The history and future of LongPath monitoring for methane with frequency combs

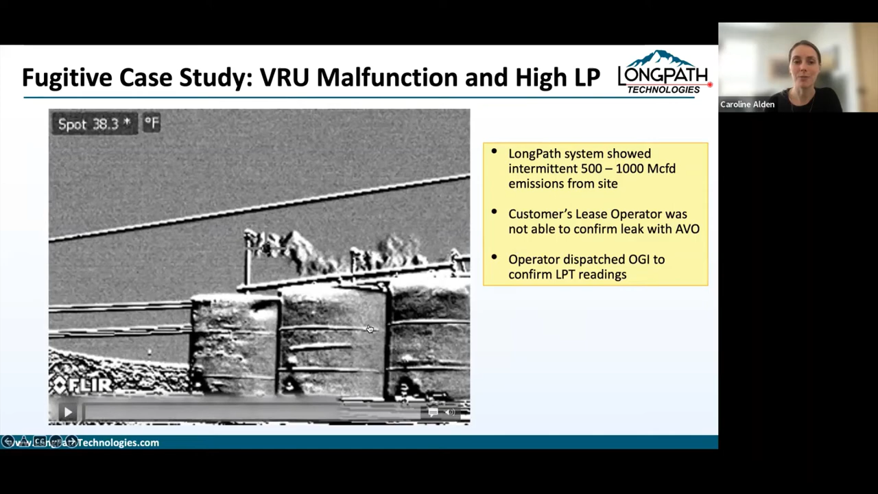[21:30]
On screen: spot 38.3°F
and the operator said, okay, well, if that's real, I'm going to hear it when I go out there. So they sent a lease operator out there, couldn't find anything. I think they even maybe sent them out another time. Then they finally dispatched OGI. Sure enough, what was happening was it was a VRU malfunction coupled with high line pressure so that everything on the site was leaking,
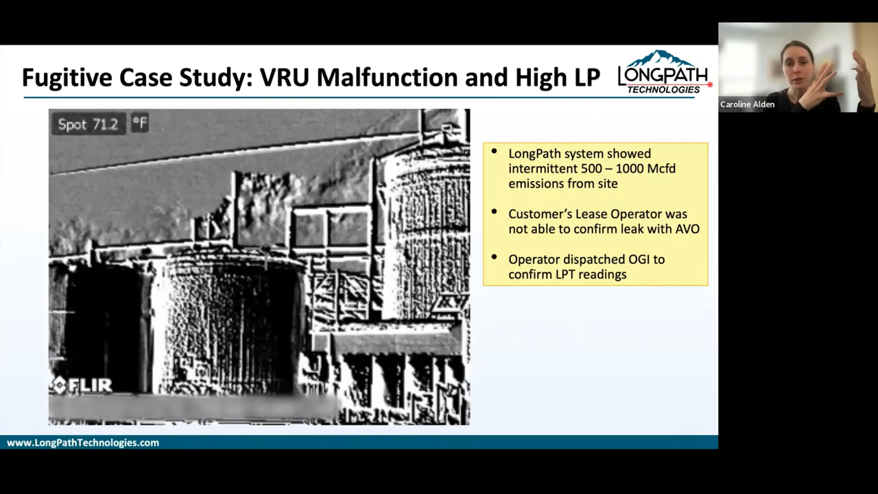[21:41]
On screen: spot 71.2°F
but they were from kind of large diameter apertures so that you couldn't, you would never hear it.
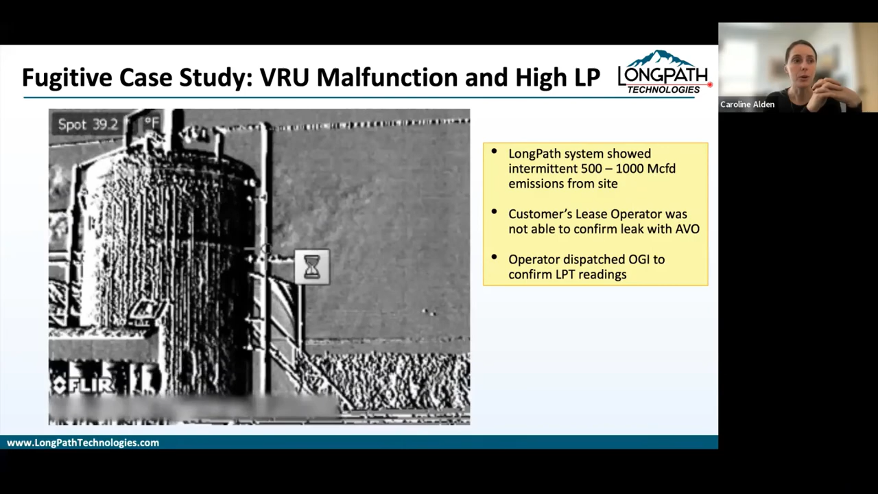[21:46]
On screen: spot 39.2°F
So it was multiple release points with
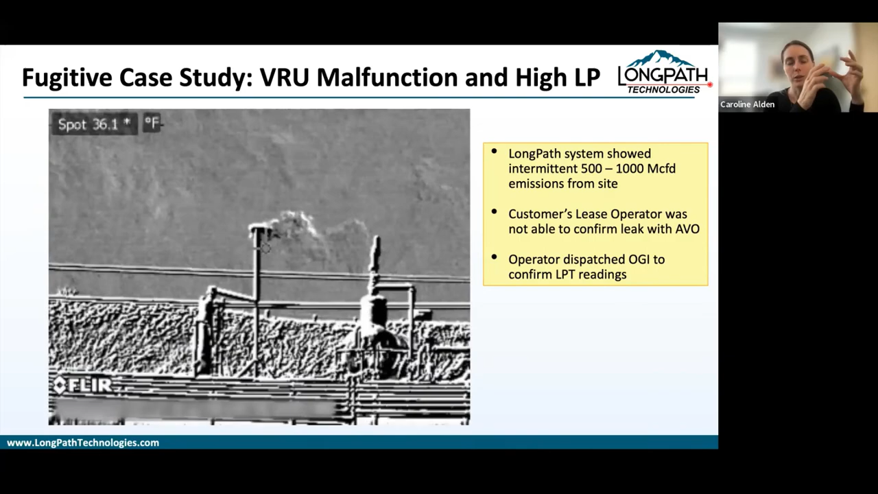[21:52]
On screen: spot 36.1°F
large diameter release points that were just releasing a phenomenal amount of gas,